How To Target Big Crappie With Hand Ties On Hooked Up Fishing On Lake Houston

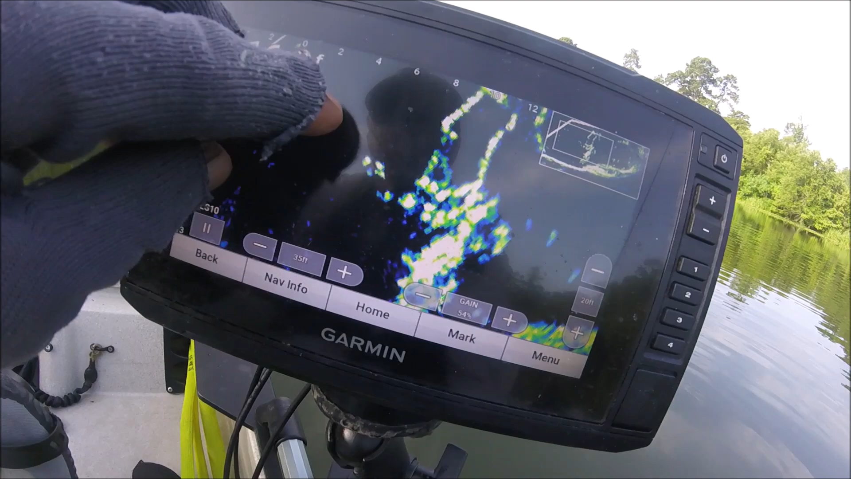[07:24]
it's a bunch of big fish right in there.
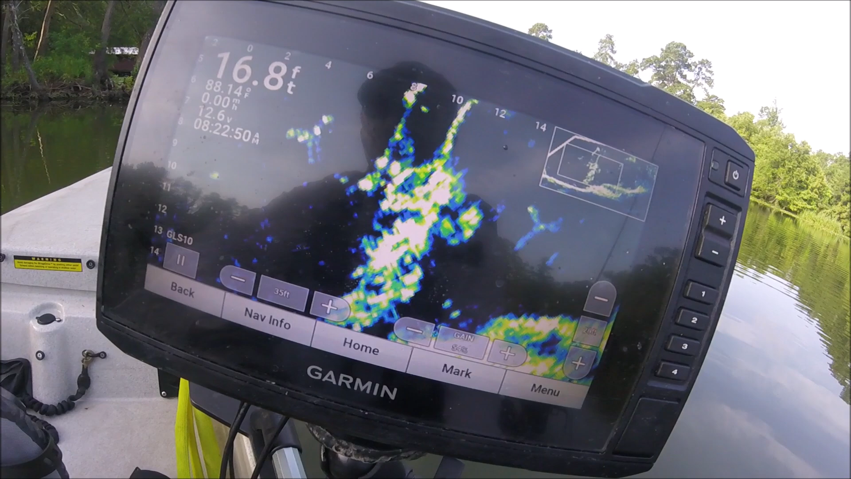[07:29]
On screen: depth 16.8 ft
And they ain't really moving, they just holding tight to the cover.